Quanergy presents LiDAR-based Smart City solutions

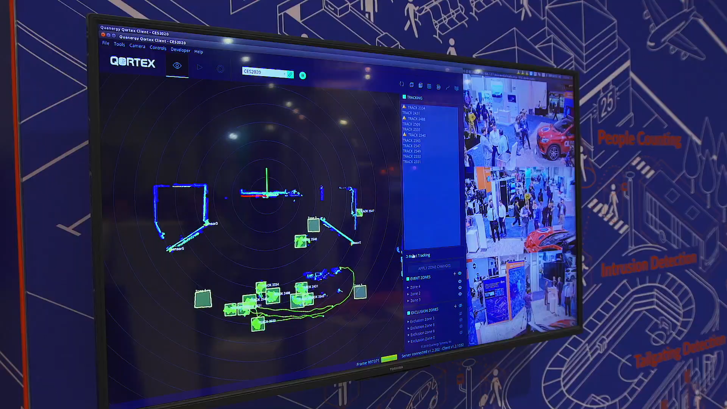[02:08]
The third product we are showcasing now is Cortex, used for smart city applications.
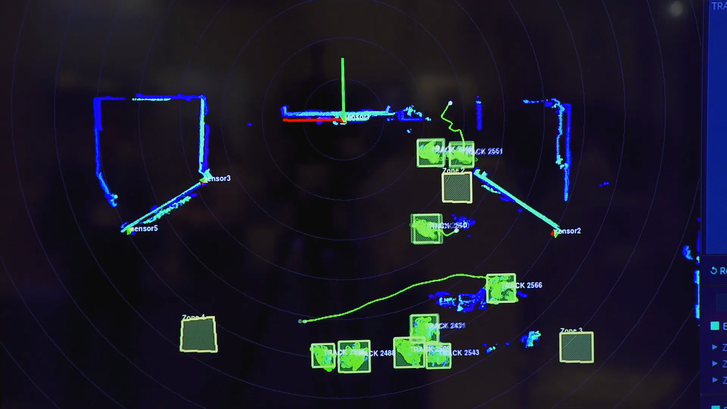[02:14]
So we're now achieving a several hundred object detection in very complex environment, typically used for security or for smart city applications.